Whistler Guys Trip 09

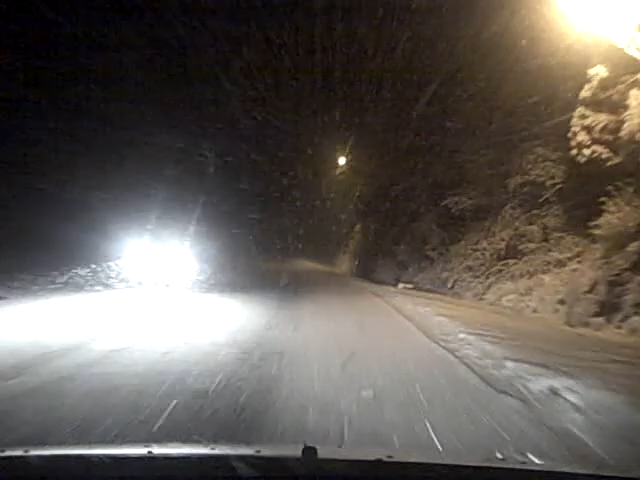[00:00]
Woo! I've never seen a snow like this this far south or anywhere on this road like this.